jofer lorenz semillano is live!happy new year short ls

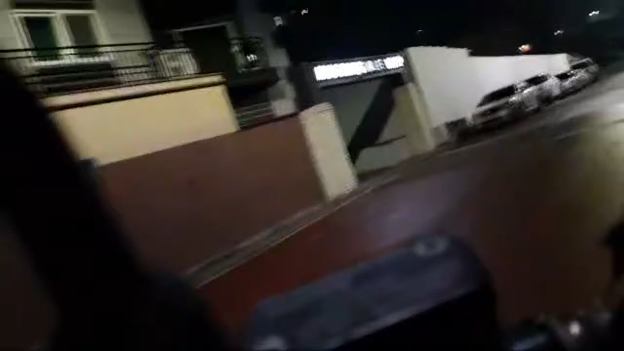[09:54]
I'm way too home right now. Oh my god, it's actually raining today.